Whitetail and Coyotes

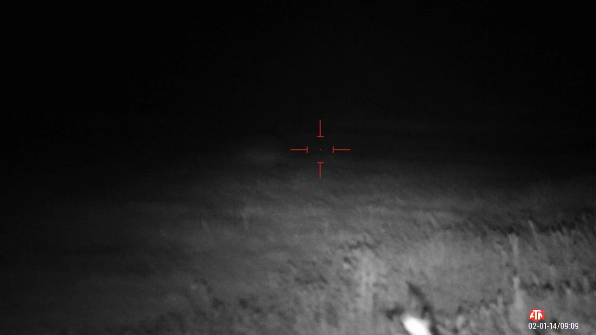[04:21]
I have no idea how far that is. Close. I probably shot under him.
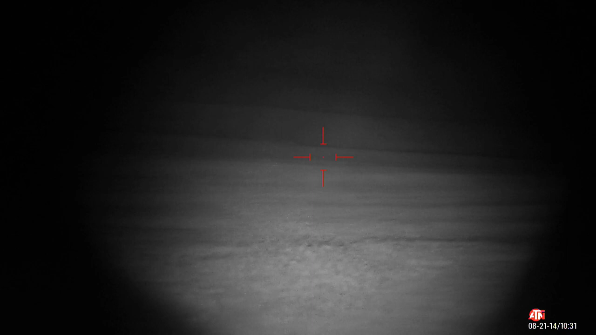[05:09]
Got him. Both times. He's still going. That put him down for good.